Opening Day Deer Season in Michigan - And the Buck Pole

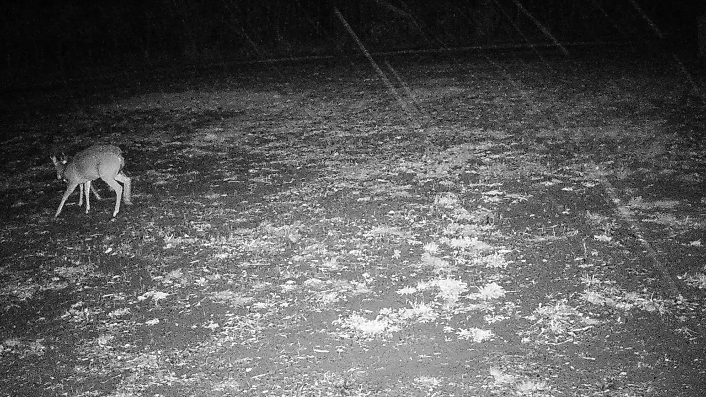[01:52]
but you can see him going at it and I have another video of the buck I'm expecting. This is what I am expecting to come in and that's a nice northern Michigan buck, right?